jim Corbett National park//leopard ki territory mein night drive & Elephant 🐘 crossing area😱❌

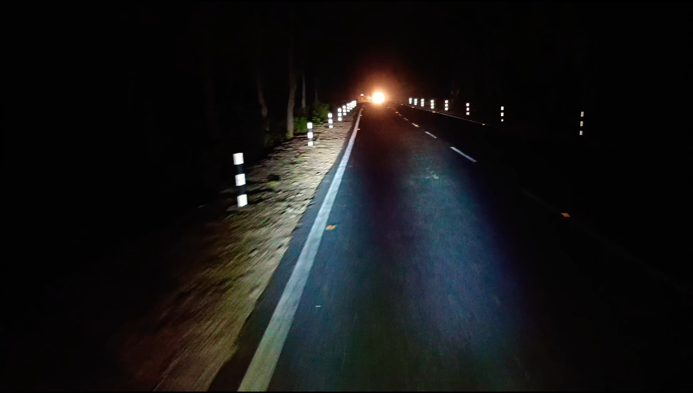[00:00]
हेलो गाइज वेलकम बैक तो आपका दोस्त हैं दोस अभी शेक कुमार और आप देख रहे हैं अभी विलोग जोन हमें इस समय गरप्पो के जंगल में और जाएंगे अपने घर काशीपोर तो दोस्तो इधर की साइट बोर्ड लगा देखे हाती
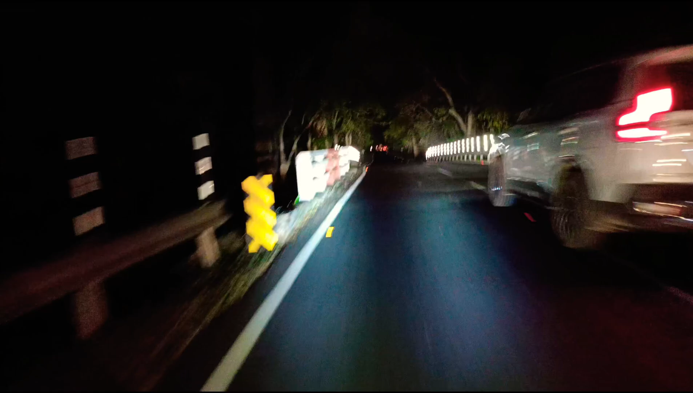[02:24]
रखें 40 किलो मेटर है फैinku कि दोस्तों आपकै विटॉड सकती यह रही स्यट नौब भी नगस दाने से लीछ चलाएं जाताते ना चलाएं तो चलते हैं आगे की ओर और देखते हैं कि रस्ते में गने जंगल में क्या देखने को मिलेगा आप देख सकते हैं दोनों साइड है बिलकुल गना जंगल
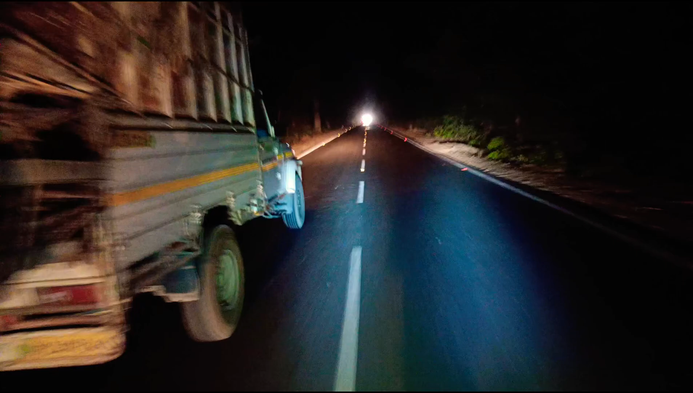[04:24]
दना जंगल और इस जंगल में कुछ भी आपको टाइगर लेपर्ड और एलिफरेंट की मुव्मेंट भी दिखाई दे सकती है अभी हमें पीछे पूरा लोहमुरी का पूरा परिवार देखने को मिला दोस्तों इदर आपको रात में बाइक बहुत
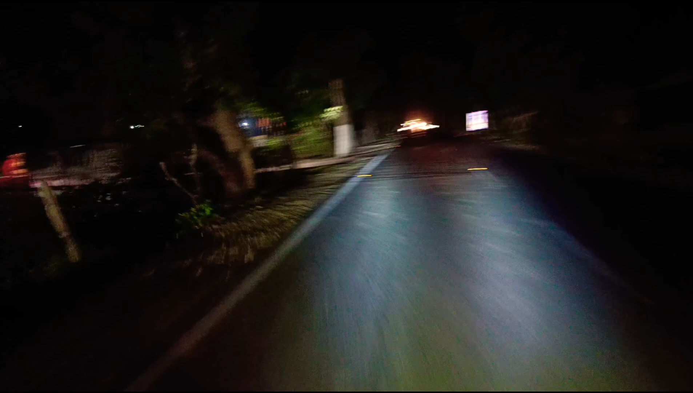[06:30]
है तो देखे यह दर की साइड है मैंने जंगल में बंदे दोस्तों यह जंगल है और यह नजर रटी और दुरगटना लटी तो यह कापी डेंजर एरिय
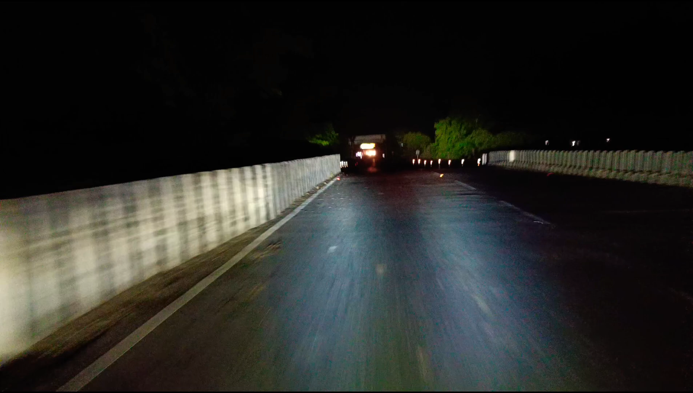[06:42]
दोस्तों को नहीं पता कि कहां से कहां का एरिया है और हमने कहां जाना है किसी
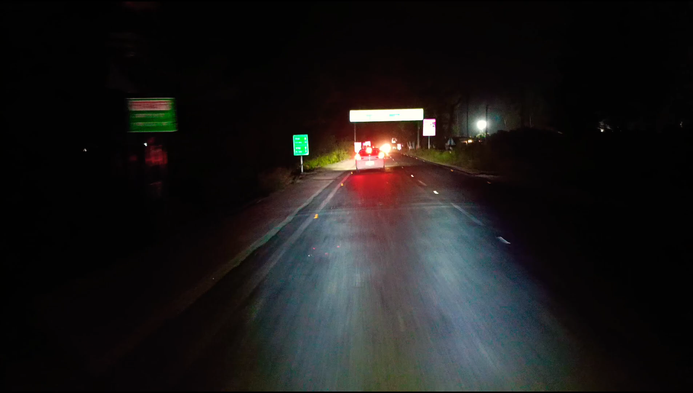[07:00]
और जंगल में दोस्तों इधर की साइड से थोड़ी आवाती दिखाई देने लगी